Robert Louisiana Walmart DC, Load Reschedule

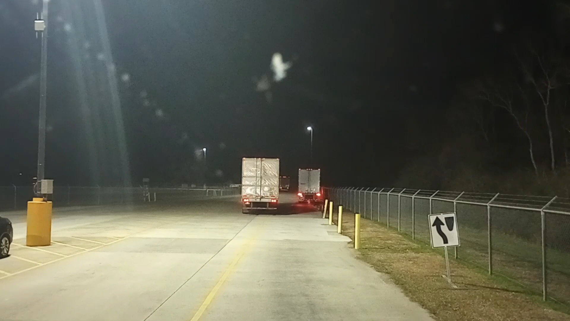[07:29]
Y'all sit tight and I'll be right back. You are too late. Load must be rescheduled. I knew this was going to happen. I just knew it. Dog dog. Alright. We'll have to sit and wait for another day. Oops.
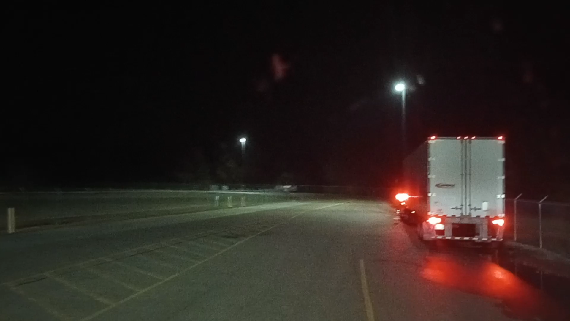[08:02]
I'm going to have to go all the way into the yard because I've got a Walmart truck behind me and I'm not going to make a U-turn in front of you. I'm going to go all the way to the yard.
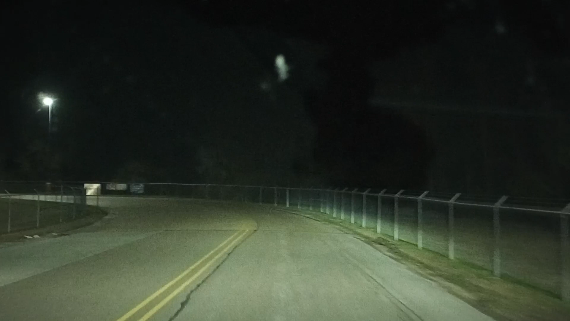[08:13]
In other words, they're going to turn around. I'm going to go all the way into the yard.